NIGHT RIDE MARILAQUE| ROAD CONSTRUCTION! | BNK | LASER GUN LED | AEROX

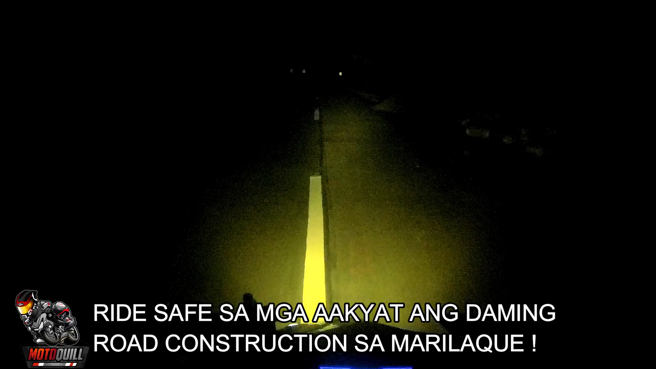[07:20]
Kaya pag mabilis ka dito, ito lang masalap ko ano kanina pa. So update na din pala dito, maraming mga ano, constructions dito. So kung magkakamote kayo dito, before Palong Alto, alam mo may kinaglalagyan talaga kayo. So dito na kami sa may Palong Alto.
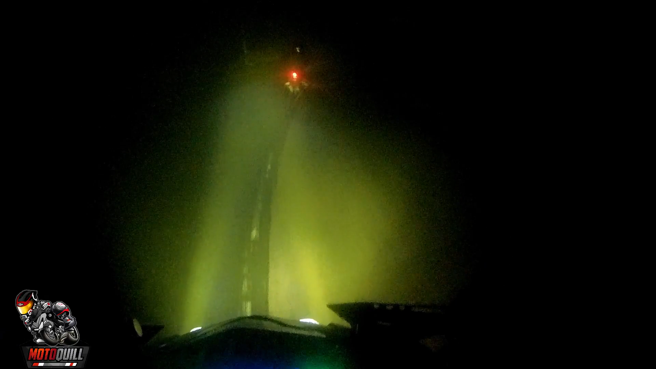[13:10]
Grabe yung fog dito, sobrang saya. Grabe, kita mo pa ba? Grabe, sarap! Ang fog! So, kanina bago kami ibalik sa gagawin tunnel kami na nakakatakot. So, wala daw iwalan. Tapos si Maki kanina habang ano, habang mabiyahe daw siya, nagdadasal daw siya. Nakikiramay daw siya sa mga kaluluwang gala.